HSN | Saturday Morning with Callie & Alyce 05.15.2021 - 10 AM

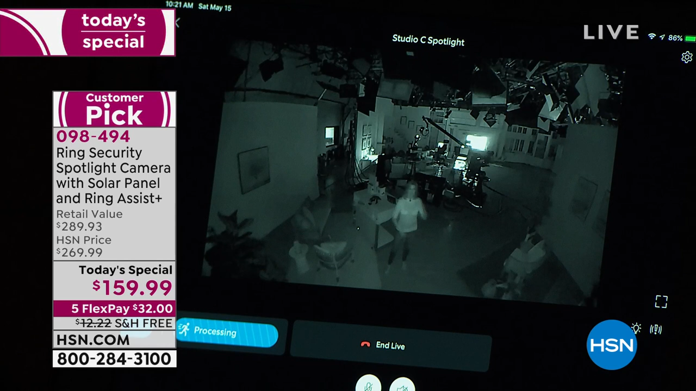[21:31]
It gives you the alarm. It gives you the motion activation. It gives you the ability to have the two-way talk. This one checks every box. And please put it up against all the others that are out there. Some of them don't have an alarm. Some of them don't work at nighttime. Some of them aren't motion activated. Some of them don't have this great big field of view, which is so important.